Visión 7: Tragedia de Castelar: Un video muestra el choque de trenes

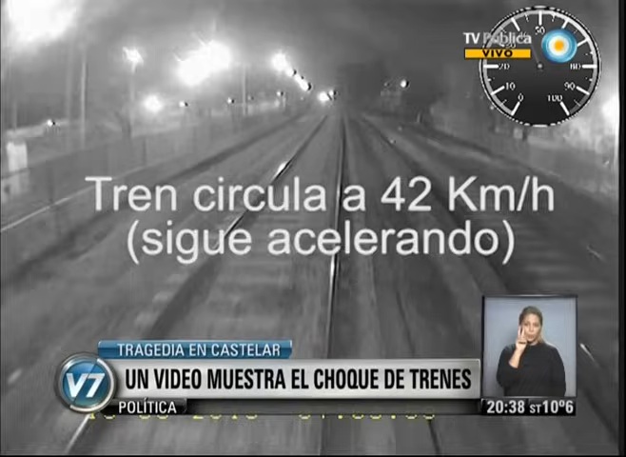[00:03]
donde se observa el choque de trenes del pasado 26 de junio en la estación Castelar.
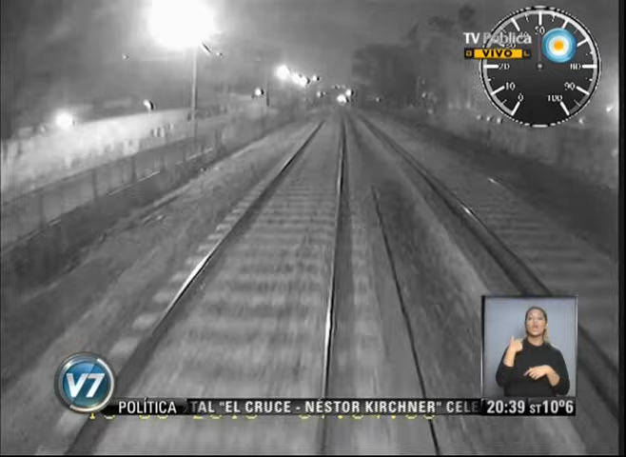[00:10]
El juez que investiga el choque de trenes, Jorge Rodríguez, tiene ya en su poder este video que captó la cámara de la locomotora en los minutos previos al accidente.
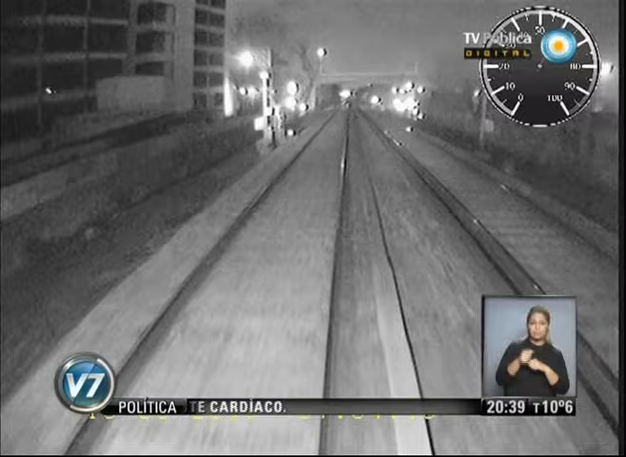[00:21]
Recordemos que provocó 3 muertos y más de 300 heridos. De acuerdo al informe pericial,